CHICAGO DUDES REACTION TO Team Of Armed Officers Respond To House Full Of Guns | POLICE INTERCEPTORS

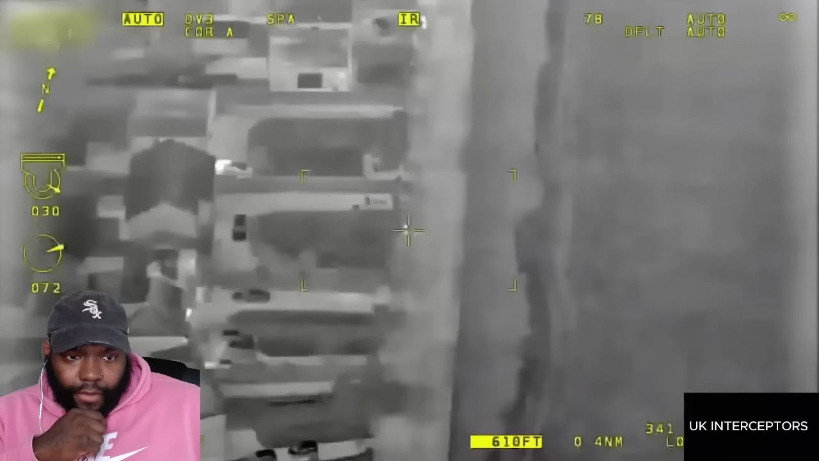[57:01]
Possibly, can we get a unit onto Sunnybank Lane, which is off Bradford Road? We've got two people walking towards Bradford Road on Sunnybank Lane.
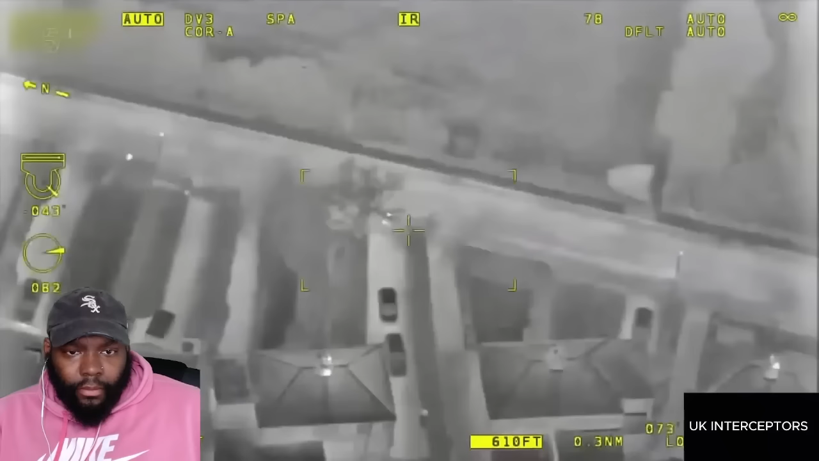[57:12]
A male and female have been spotted about 50 metres apart, and the bloke is acting shifty.
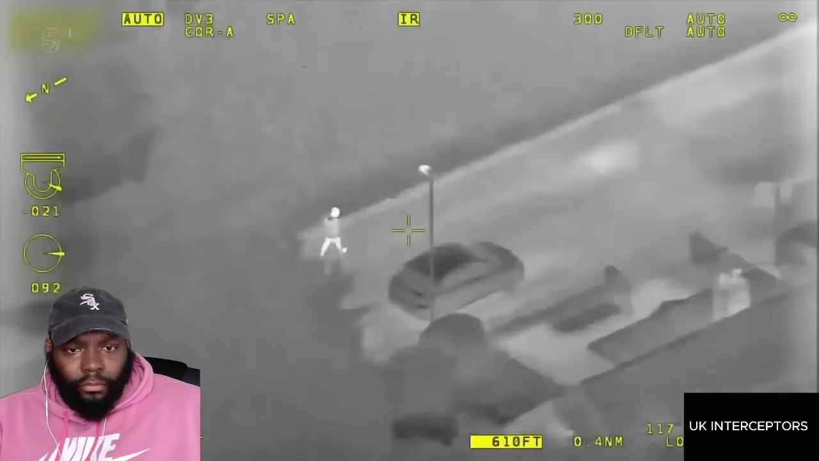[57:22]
They're not walking together, but they are clearly aware of each other's presence. Suggs is just around the corner.
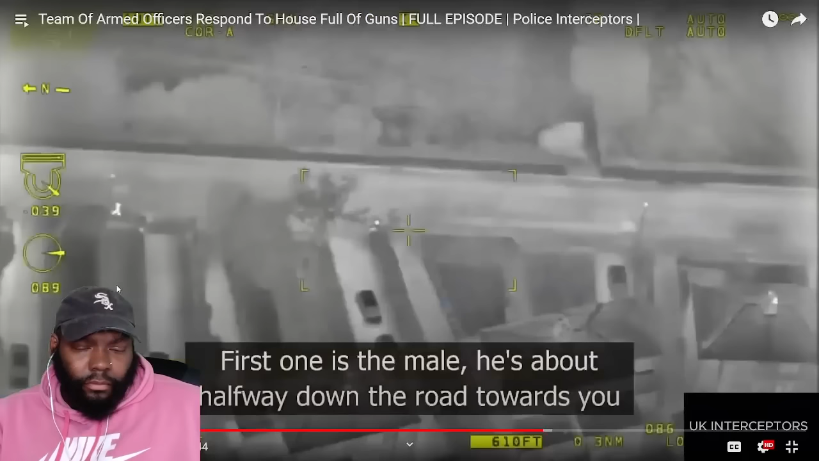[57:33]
First one, I think, is the male. He's about halfway down the road towards you, maybe 100 metres away.
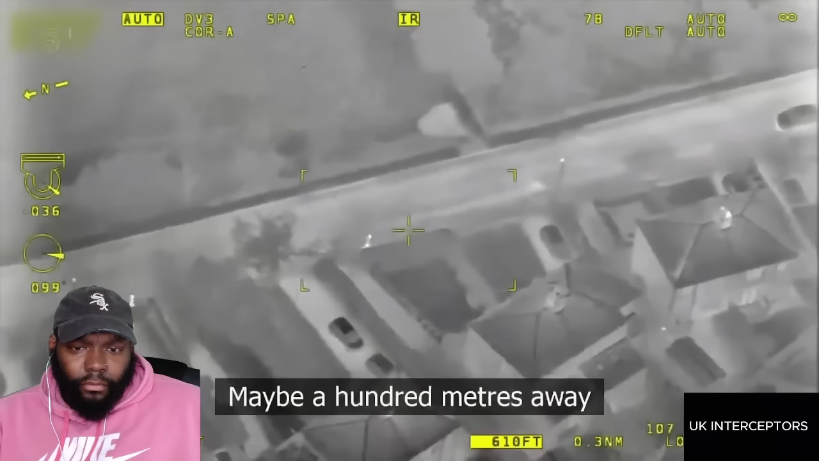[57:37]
As the two suspects approach, Suggs and the other two units sit tight and wait for the moment to strike.